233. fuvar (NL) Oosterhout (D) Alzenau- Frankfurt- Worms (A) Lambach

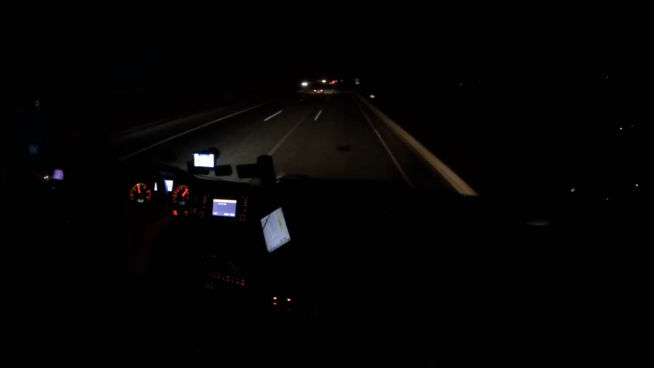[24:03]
Múlt héten álltam én meg itt. Egy aránylag nagy parkoló, és volt hely, hát remélem, hogy most is lesz. Ez az autópálya, ez azért annyira nem forgalmas.
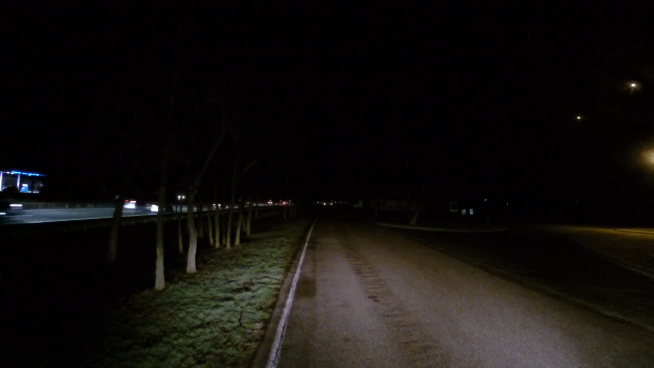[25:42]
El kell menni a lerakóra. Igaz, hogy csak 71 néhány kilométer a távolság. Nem, 84. És 7 órát ír lerakási időpontnak, úgyhogy
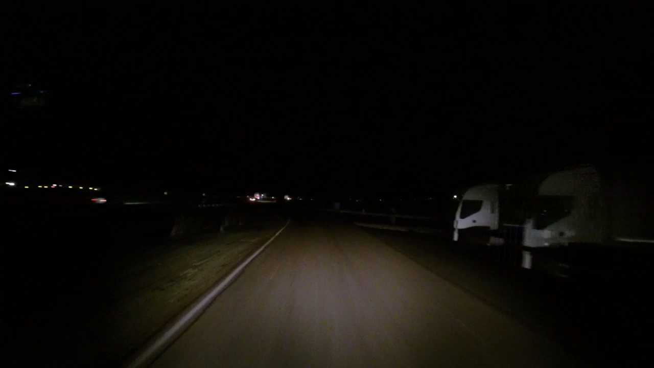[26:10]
ez így teljesen jó. Hát ez a stop tábla, ez nagyon nem hiányzik ide.
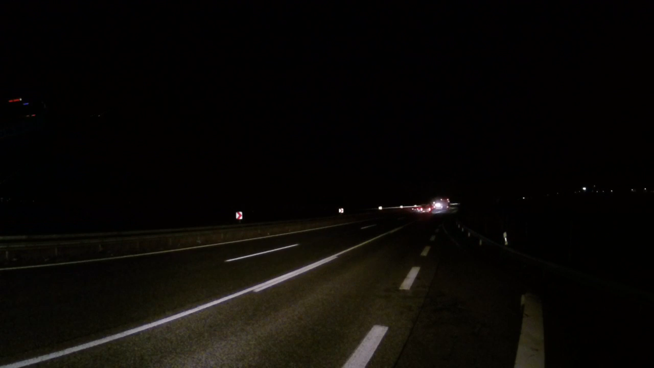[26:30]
Hát úgy látom, hogy üres a sávom, vagy mégse. Hát mindenség itt neki. A nagy sötétbe üres volt mégiscsak, jól láttam.
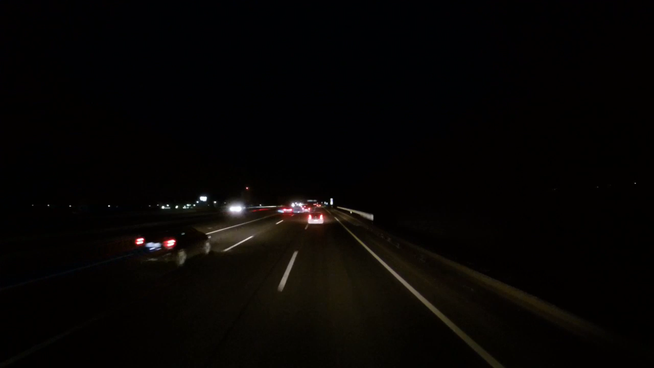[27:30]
Remélem addigra én már ott leszek a lerakó helyen.
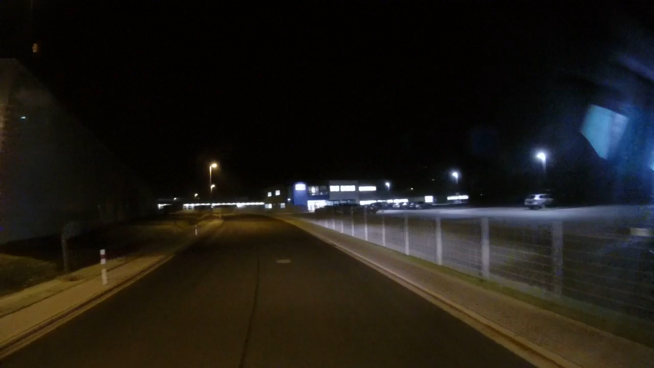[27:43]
Itt vagyunk a lerakó közelében. És teljesen jó időbe. 6 óra 48 perc.
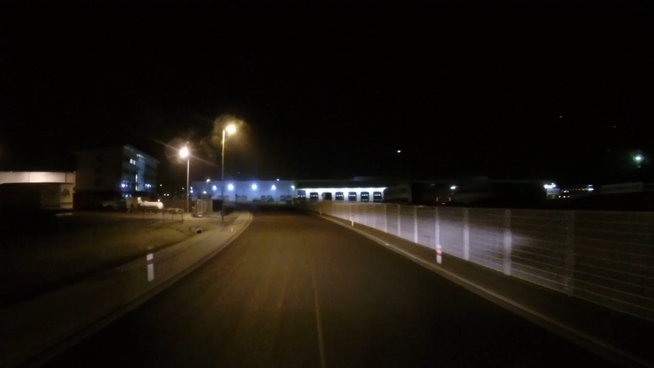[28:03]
A 7 órás lerakodási időponthoz teljesen jók vagyunk. Szerintem ott van szembe.